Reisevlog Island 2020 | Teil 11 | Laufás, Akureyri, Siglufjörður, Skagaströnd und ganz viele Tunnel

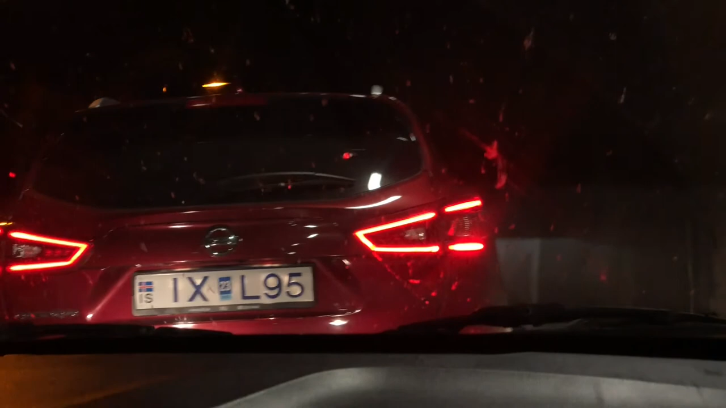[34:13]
und blockiert so alles, so dass hier schon so viele Autos in der Parkbucht stehen, dass hier gar nichts mehr hinpasst.
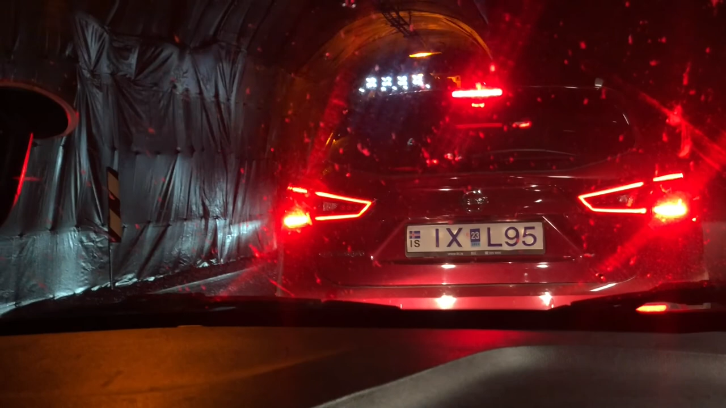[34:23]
Jetzt kommt gerade ein Lastwagen. Oh, aber gerade, dass er durchpasst, Mensch. Und der sollte einfach mal ein paar Parkbuchten weiterfahren und nicht immer gleich wieder anhalten.
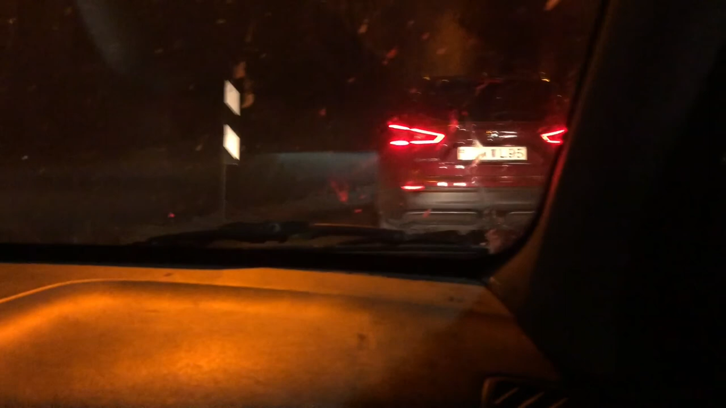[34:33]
Jetzt ist ewig frei. Wehe, der fährt jetzt nicht, ey. Immer wo ein M ist, ist eine Parkbucht.